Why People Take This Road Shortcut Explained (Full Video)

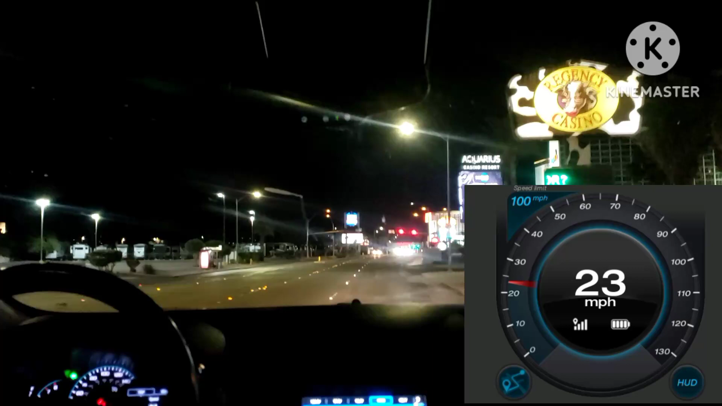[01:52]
Okay. First, again, merge, merge to this lane over here. Alright, there. Successfully merged. Alright, so we're going to come up to a light. So, we're going to be coming up to a light over here. And basically, I'm not going to have any music on. So that, so you guys can hear. So you guys can hear me. Alright. This is how it's done, yo. This is how it's done. And I'm going to show you squad.
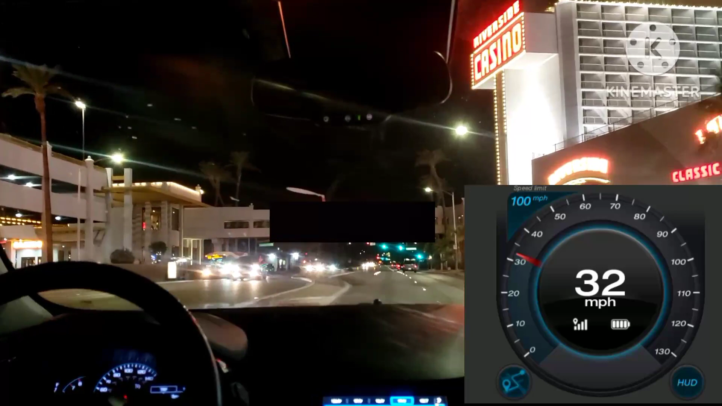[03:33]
I can beat the light. I can beat it. Alright, ready? Wait a minute. Alright, it's green, so we can safely proceed. Oh, alright, it's 35. Whoops. Alright, let's try to slow down. Okay, there. 35. Alright, I'm trying not to get distracted. Alright, I'm just trying to keep below the limit. And that's, that's all I'm worried about. Okay, just let the others go around me. Okay, so we're going to, we're going to take a left. So use your, your turn signal.
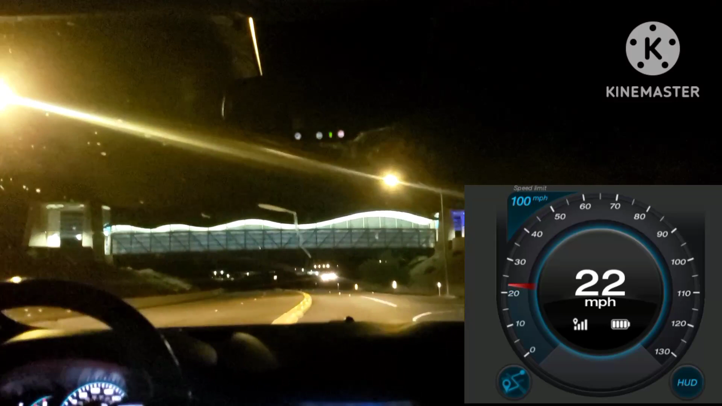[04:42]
I got it back. I got it back. Alright, let's go. Okay, I got it. Alright, I'm trying to merge. Okay. There, safely merged. Alright, so basically the slower cars can just go around me. They can go right around me. Since I'm trying to obey the speed limit. Okay, 35. Alright. So, well, so on this road, you're going to stick to the lane right here. Stick to the lane right here. As you see.
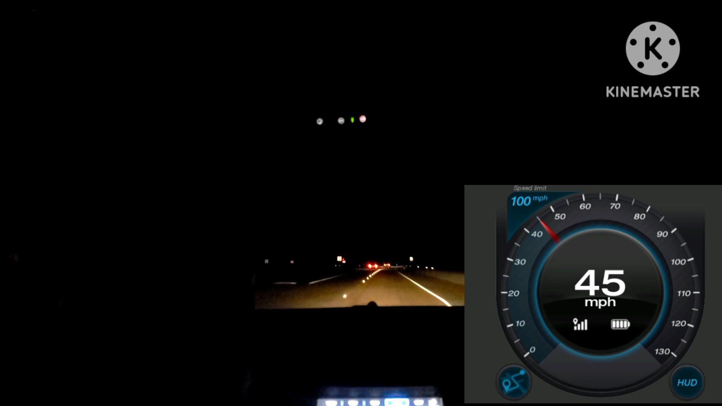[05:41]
Alright, so, so up here, right up there, you're going to be coming up to the 55 sign. So we're going to go ahead and kick it up to 55. Alright, so we're going to go ahead and kick it up to 55. Alright, let's kick it. And after that, I'll show you the reason why. I will show you the reason why you guys should take this road. Alright, so let's go ahead and put the cruise control on. And cruise control on. Okay, got it.
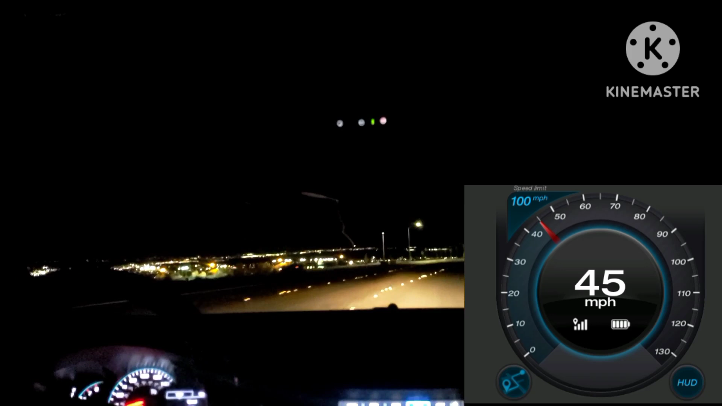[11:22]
So we're going to go ahead and drop it down. We're going to drop down to 45 before we get even closer enough. Okay, there, 45 should be enough. Alright, now let's kick it. We're going to stay at the limit. And there, that's the reason why. That's the main reason why you guys should at least take that road. And also, share this video out. It could also help out a lot. It could help out a lot of people like me and a lot of people on the road. You could definitely help out, like prevent accidents. Yeah, that part of the one that you just saw where people turn in, that's the dangerous part.
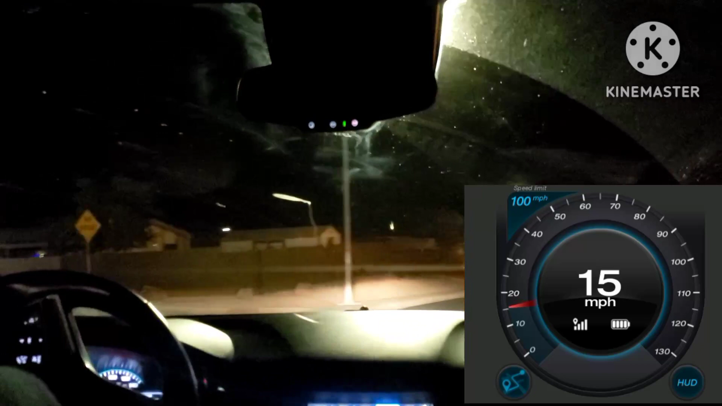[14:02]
Just, um, just avoiding personal information. All right. No outlet. Yeah, yeah, yeah. I freaking know that. I already know. Okay. Caution. Oh, that's freaking new. Yeah. See, there's Christmas lights right there. So basically, we're going to stop in the mailboxes. Because that's where I usually want to end the video. All right. Let's go ahead and let's end it now. Let's end it. Let's end the video now. Let's end it.